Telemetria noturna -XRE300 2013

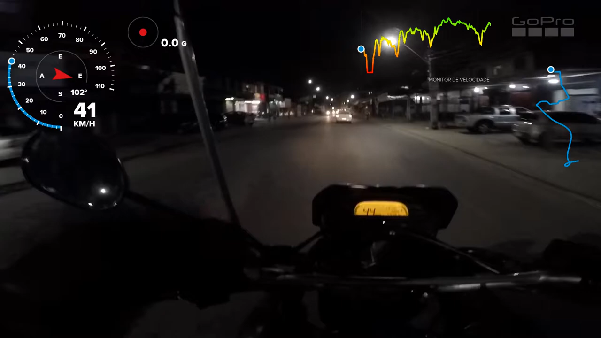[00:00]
Alexandre XRE300. Hoje vamos testar a telemetria na tela, né? Com a imagem noturna. Acho que vai dar um contraste maior, deve ficar legal. E hoje também estou testando uma luva nova, um par de luvas novas da Pro Bike.